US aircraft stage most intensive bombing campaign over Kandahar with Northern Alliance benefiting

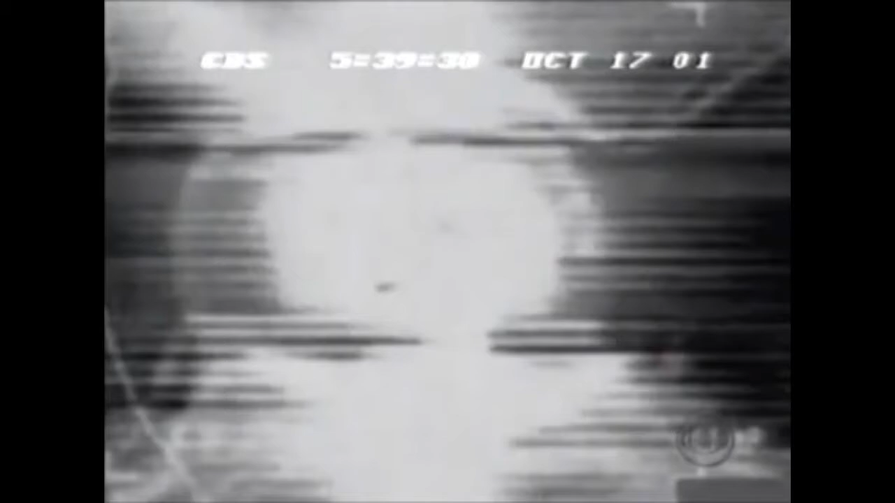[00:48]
planes striking a Taliban tank at the airport just outside the town. And today, the rebels appear very close to taking that airport.